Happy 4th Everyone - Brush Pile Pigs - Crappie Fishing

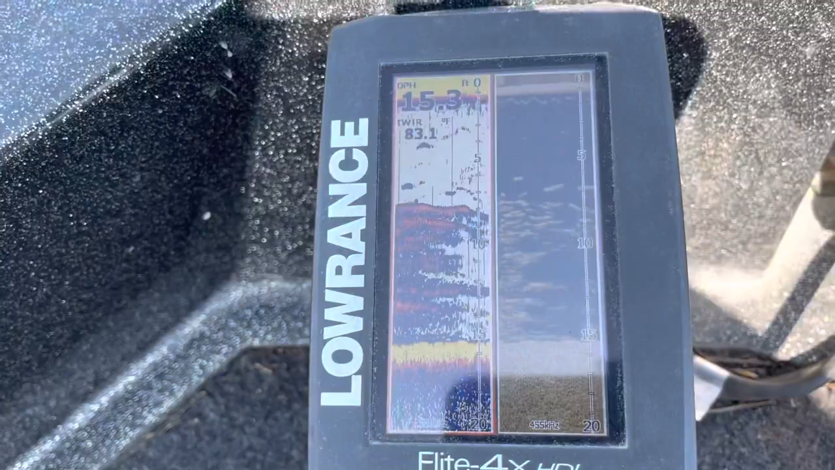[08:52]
You can see it's where I've been catching them good fish on. See, it's 15 foot.
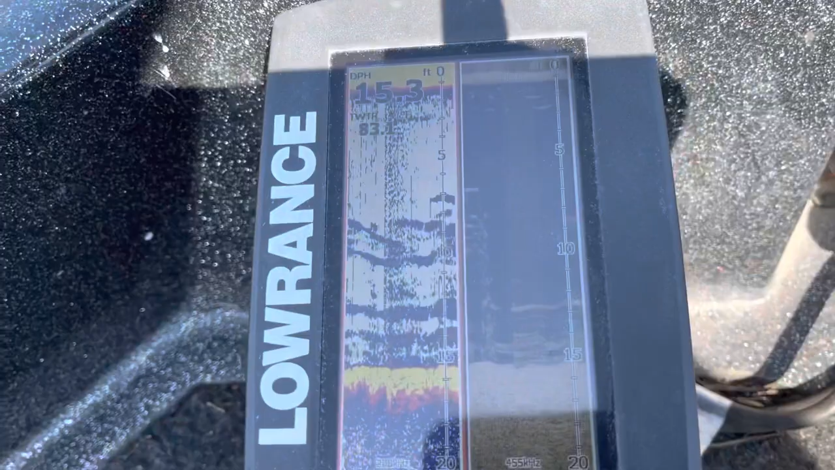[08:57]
On screen: depth 15.3 ft
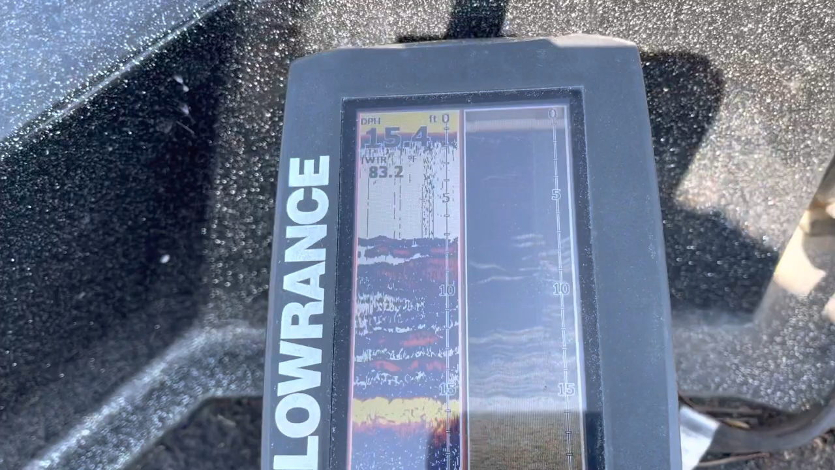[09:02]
On screen: water 83.2°F
The wind blowing, so I gotta keep see it. Several small ones there.
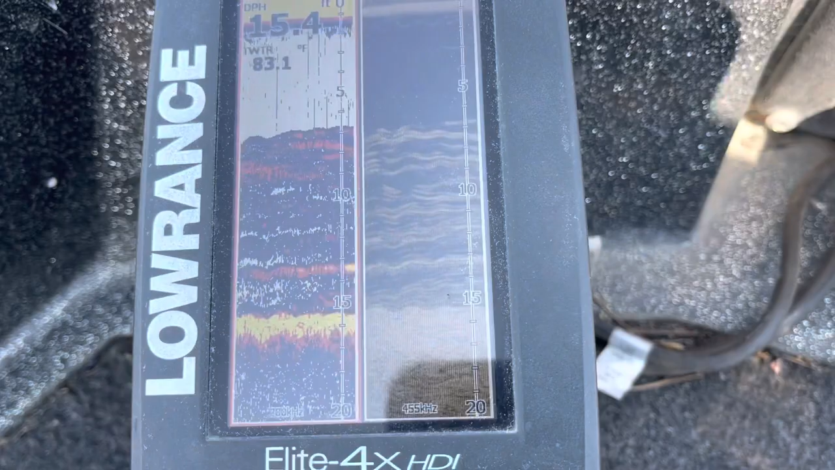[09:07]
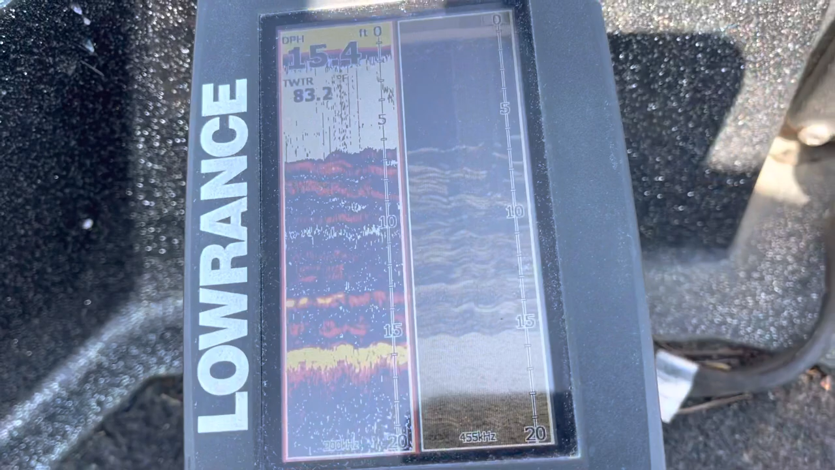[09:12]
On screen: depth 15.4 ft
And again, this is down imaging and then regular 2D sonar.
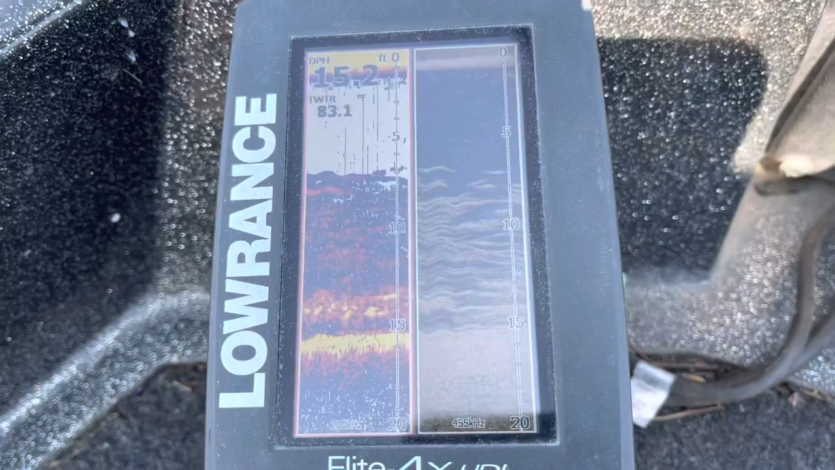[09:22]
On screen: depth 15.2 ft
You see me coming off the front side of it there. There's the water temp, 83, right there.
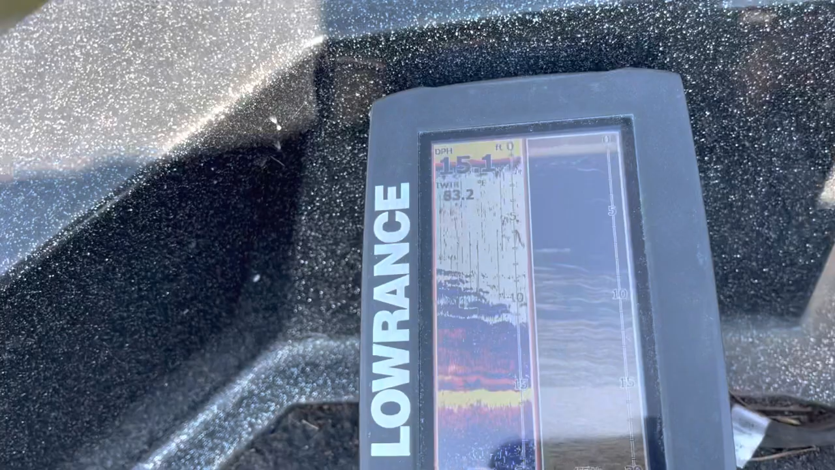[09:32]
On screen: depth 15.1 ft
You see me falling off of it.